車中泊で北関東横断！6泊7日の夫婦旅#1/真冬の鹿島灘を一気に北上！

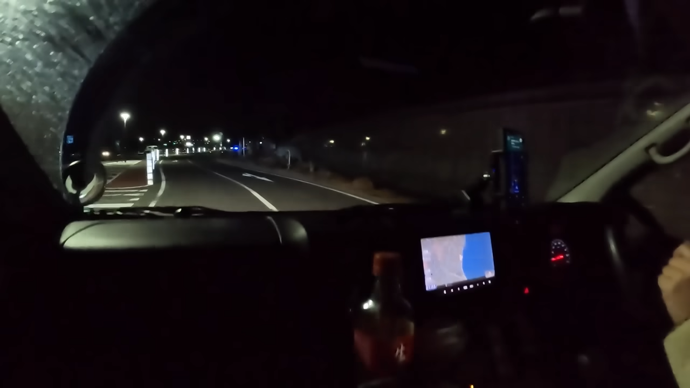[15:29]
道の駅日立大田でございますそこそこ車中泊者がいらっしゃるようでございますこっちの方明るくなってますね道の駅日立大田という文字が高校と見えております